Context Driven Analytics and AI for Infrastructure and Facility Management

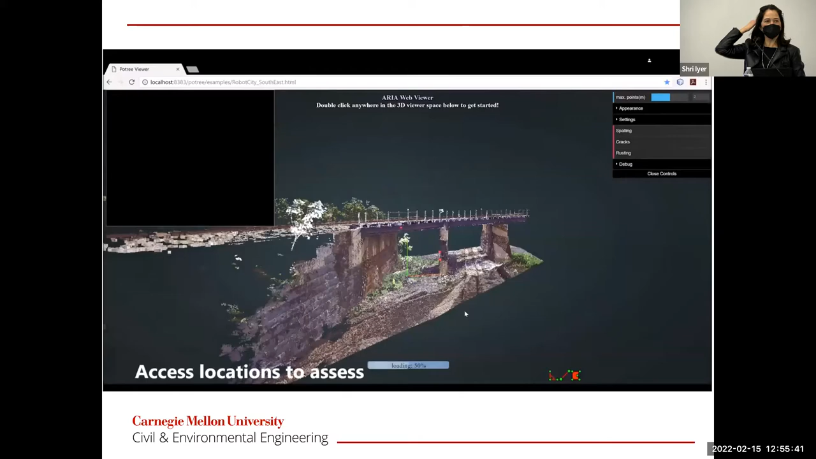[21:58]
at the field and climb under the bridge, etc., they could get a full situation awareness from the point cloud data
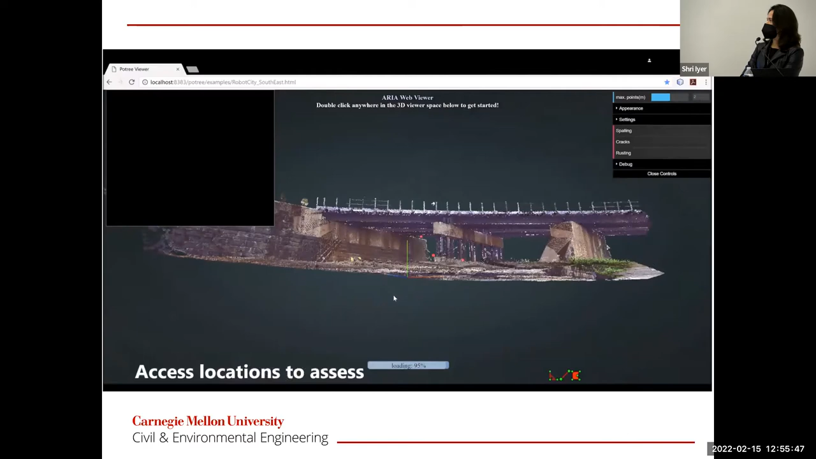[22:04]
on you know, the current situation in the bridge.
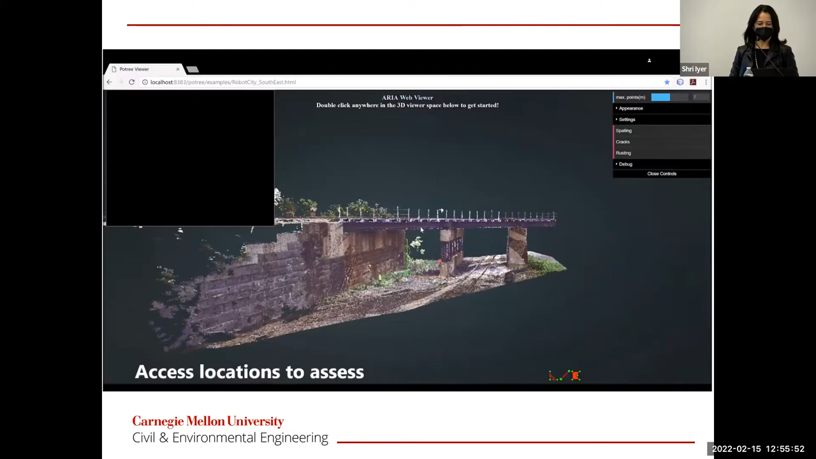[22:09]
And we also processed it for crack detection and stalling.
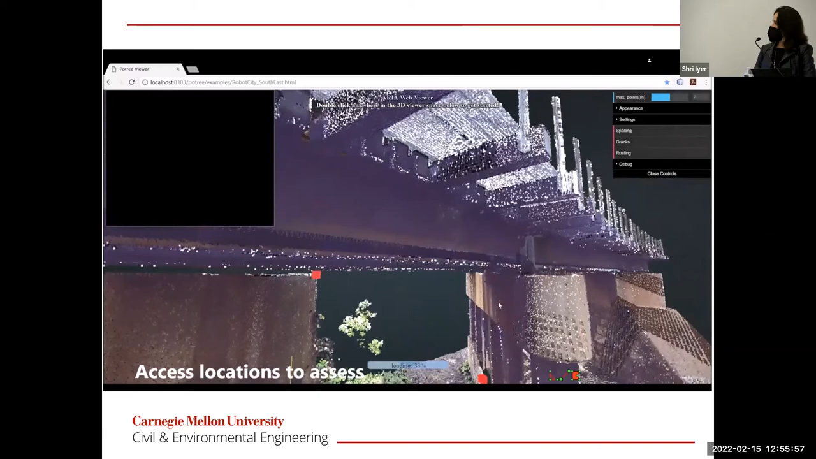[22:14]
And those are the red dots that you're doing, that the algorithm finds some cracks and stalling.
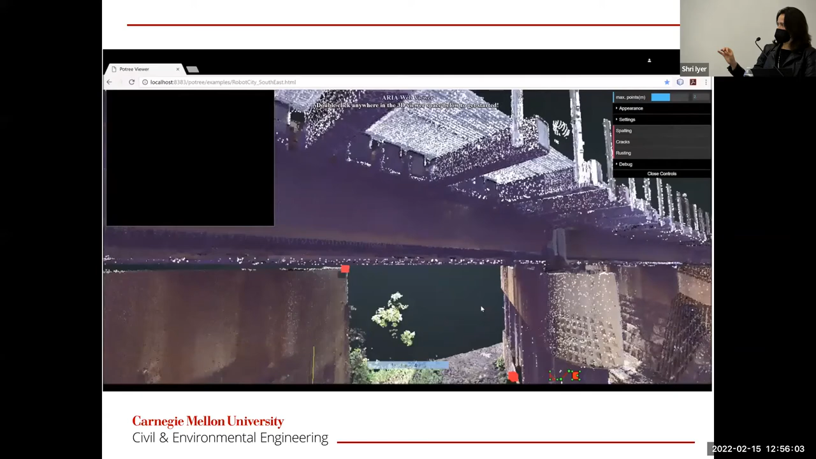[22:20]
He or she, the inspector, can go and click on one of them, and it will take you to the location.